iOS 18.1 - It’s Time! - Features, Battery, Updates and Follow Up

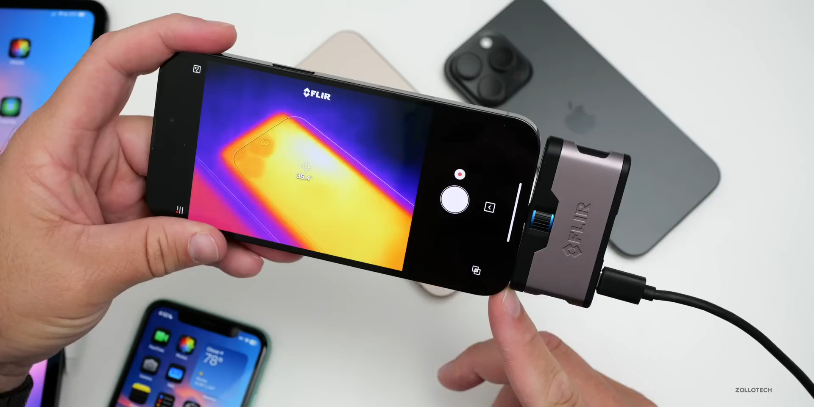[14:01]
running ios 18.2 beta 1 we're at about 36 to 36.2 degrees celsius on the 16 pro max with 18.1 rc we're only at about 30 degrees celsius it's